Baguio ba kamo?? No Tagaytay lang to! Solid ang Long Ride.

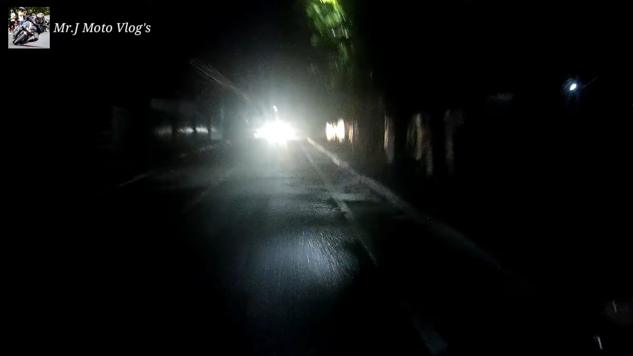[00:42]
Wala nang intro-intro, no? Tagaytay agad. So, punta kami ng Tagaytay. Yun na yun. Alam niyo na kung sino ako. Nanonood kayo sa channel natin, eh. So, see you later. So, alas 5 pa lang, no?
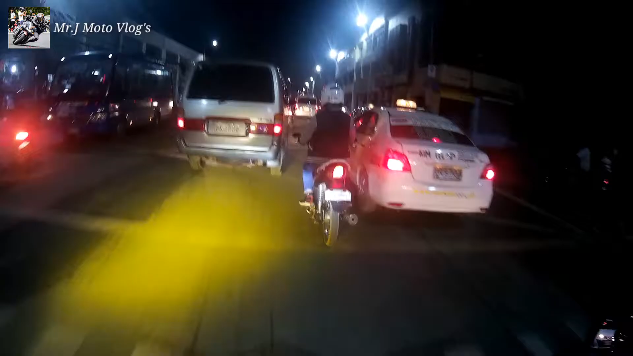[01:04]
Mag-alas 6 pa lang pala. 5:49. Masyado nang matraffic dito sa Marikina. Pero mamaya magiging moderate na lang to. Hindi na ganito. Diyo, babagal yung usad namin. Dahil siguro sa mga namamalengke.
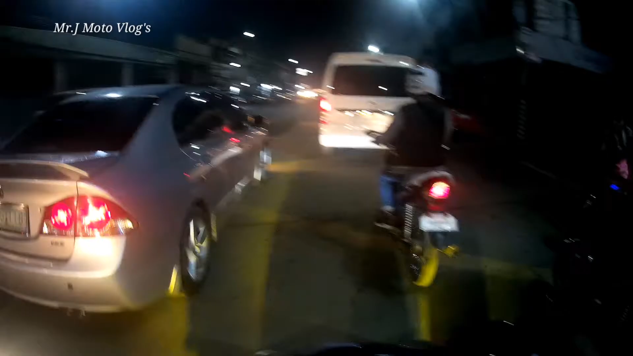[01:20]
Maaga talaga dito sa Marikina. Kaya mabilis silang umasenso.